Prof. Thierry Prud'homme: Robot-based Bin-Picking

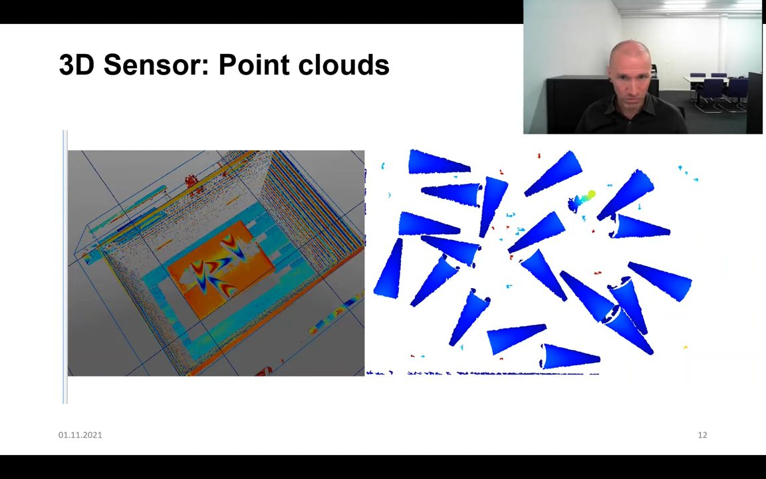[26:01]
and here you can see then on the right-hand side, close, you can get a closer look. You get some insight about these point clouds. What I've done also, just to give you even more insight, is I have opened a typical file that is being generated by this kind of device. And then you can see the points here, okay?
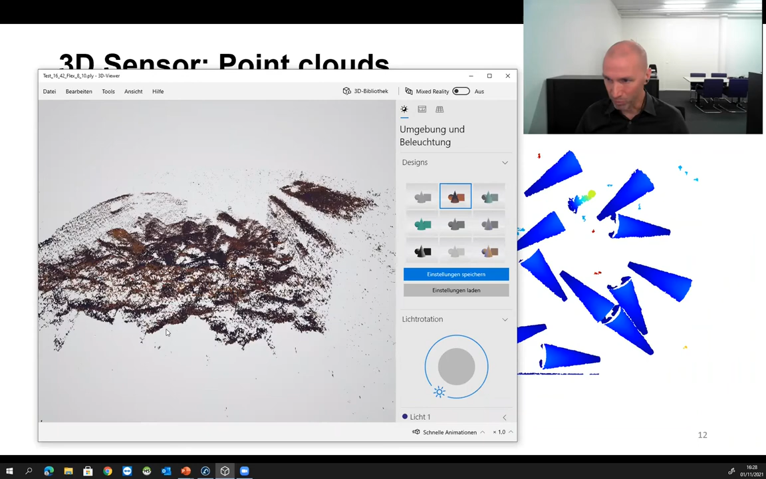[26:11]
So a point is just X, X, Y, Z coordinate, okay?
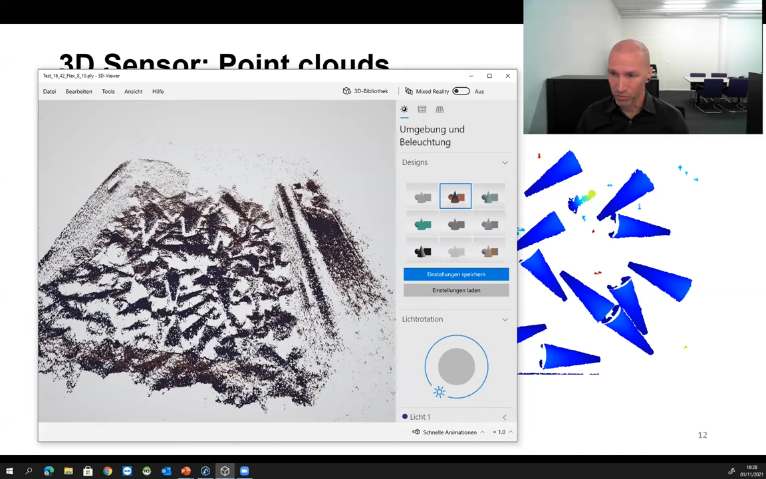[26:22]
And then you get a bunch of points. Okay, and that's what we call the scene, the 3D scene, this point cloud. Okay, and that's what we need. We can see the cones here. Okay. And this is what, this is the next step. So we need an algorithm now to locate the cones in the point clouds.
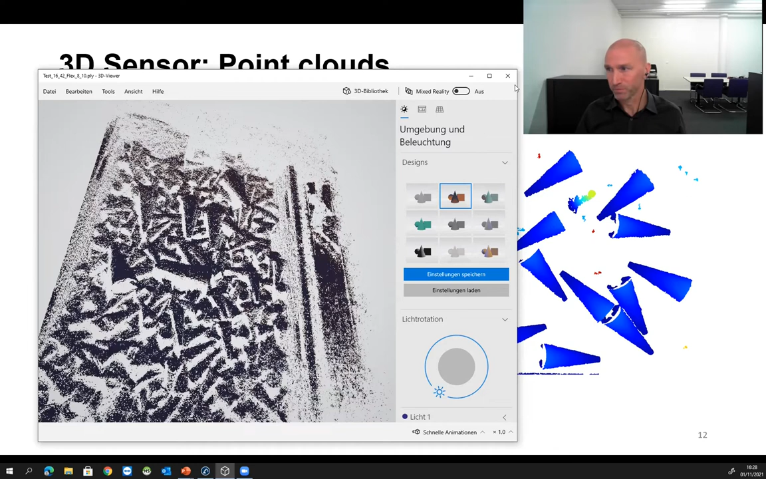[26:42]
So another look at the point clouds. And again, what you get is for each point, X, Y, Z coordinates. The main problem is the coordinates that you get for these points, they are in the camera reference frame. Because you have your camera, get all of the information that you get from the camera, it's based on its own reference frame.
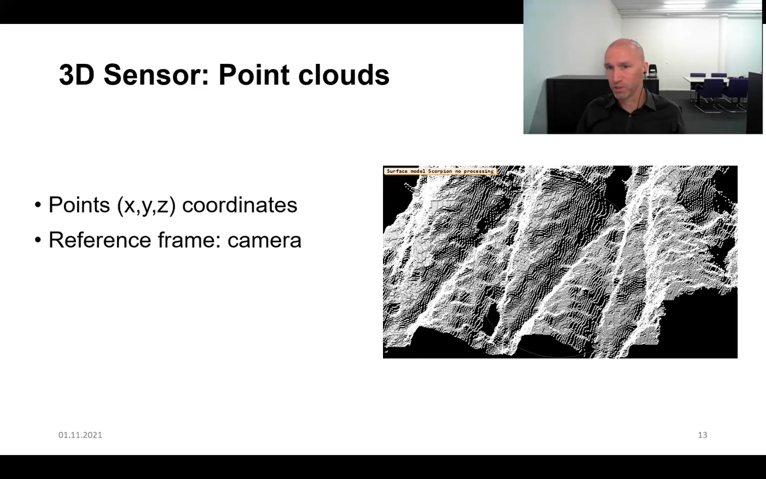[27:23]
And this is something that we'll be discussing later on. How do you match the camera frame with the robot frame? So what you need for, what you need for the 3D matchings is you need also a 3D model of the object of the item that you would like to pick.
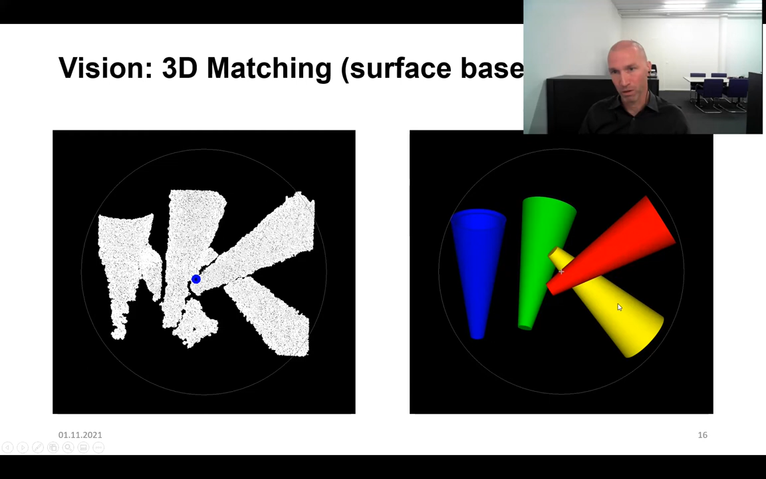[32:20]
So we know that the yellow one is below another cone and should not be picked. Okay, so we have to pick the red one first, and then maybe the yellow one. Okay, so this is very, very important. This is crucial. The sorting of the cones. And then again, a few words about the software that we use. So we used a commercial software.